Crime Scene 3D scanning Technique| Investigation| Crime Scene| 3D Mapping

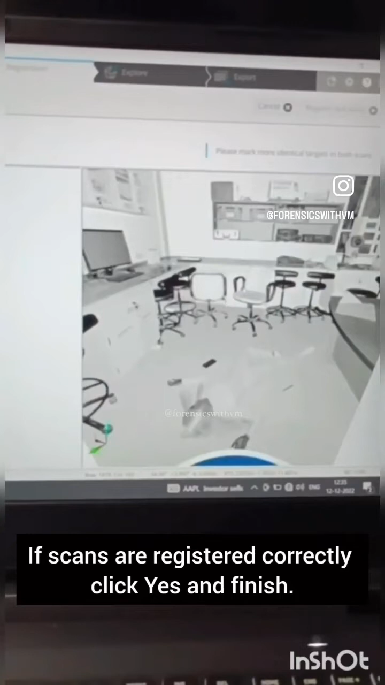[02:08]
So this is how a crime scene looks like in the 3D scan.
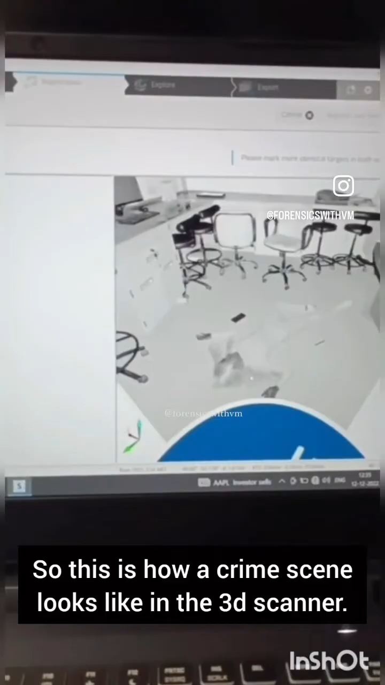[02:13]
We can zoom in and out for better inference of the crime scene. So these type of scans can easily help in reconstruction.